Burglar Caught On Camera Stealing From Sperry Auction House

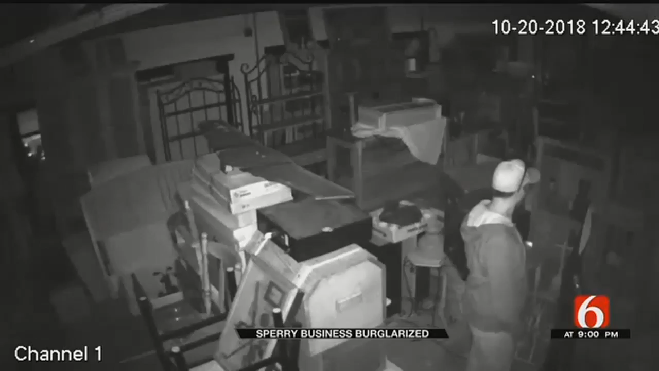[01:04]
He looked around, was looking for specific things, so it's someone who kind of knew what they were doing.